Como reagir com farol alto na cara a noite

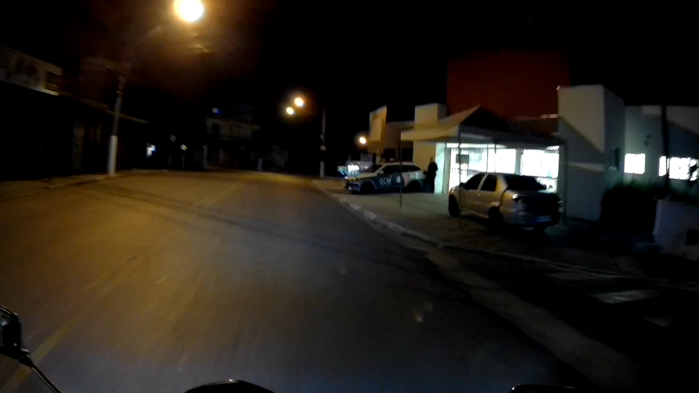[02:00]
No decorrer da nossa caminhada, no dia a dia aí O segredo, cara, é você não olhar para o farol do carro que está vindo Na mão contrária a você, tá? Por exemplo, eu estou aqui andando no bairro Dentro do bairro da minha cidade, certo? O que acontece? Por onde que eu vou me basear? Aqui na minha cidade tem essas As guias são pintadas, está vendo?
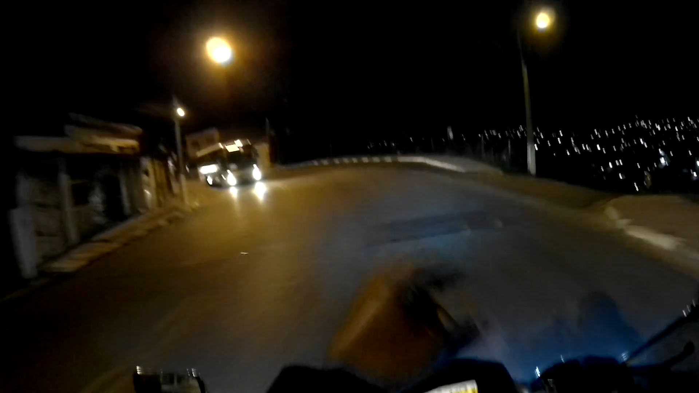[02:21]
Uma cor branca ou está escurinha? Outra branca ou está escurinha? Então, se o cara está vindo com o farolzão altão E eu estou em uma via um pouco escura O que eu vou fazer? Eu vou tentar me basear pela guia ou pela faixa central Cara, a rua vai ter um fim,
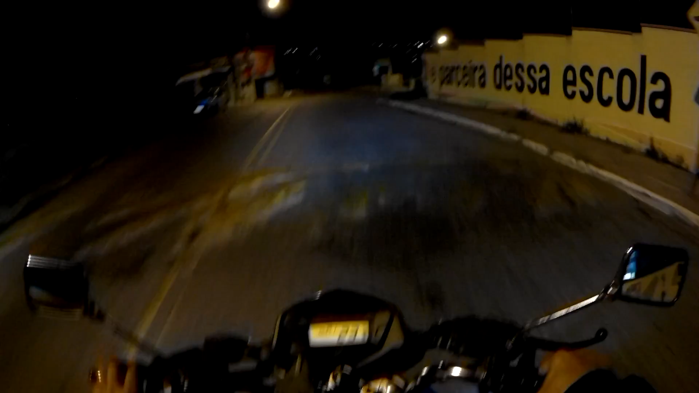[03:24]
ele meio que acende Ele reflete o seu farol São refletivos Então você se baseia por ele Para você não ir para o lado do acostamento No caso do bairro aqui Você se baseia pela faixa do meio Aqui eu estou enxergando a faixa do meio Porque está iluminada a via Está iluminada a rua Mas no caso de uma rua totalmente escura, mano Está vindo um carro lá do outro lado Com o farolzão a milhão Na minha cara Como é que eu vou fazer para me basear? Você tem que entender da seguinte maneira A rua, ela vai ter que ter um fim Não vai?
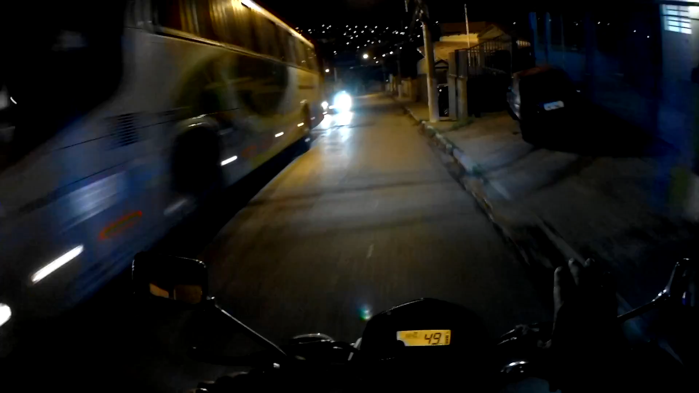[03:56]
Ou seja o fim do asfalto Ou seja os matos no canto da rua Alguma coisa vai estar identificando o fim Desse asfalto Então você tem que se basear nisso Se de repente não tem acostamento
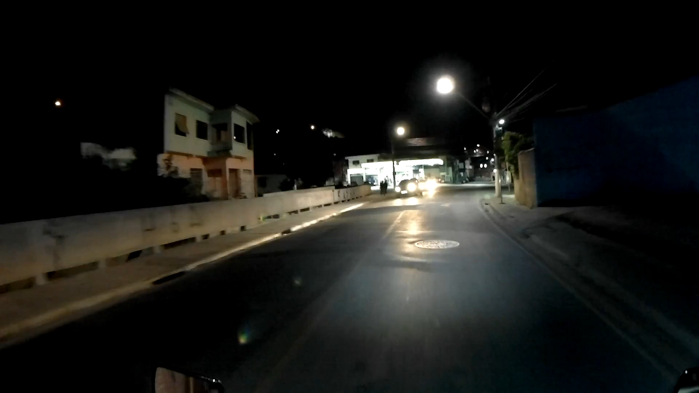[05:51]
Eles estão com o farol baixo Mas a tendência é essa Olha para o chão O farol do carro Que está vindo na mão contrária Vai iluminar a rua O chão A faixa Aí você já utiliza isso Utiliza isso aí Para poder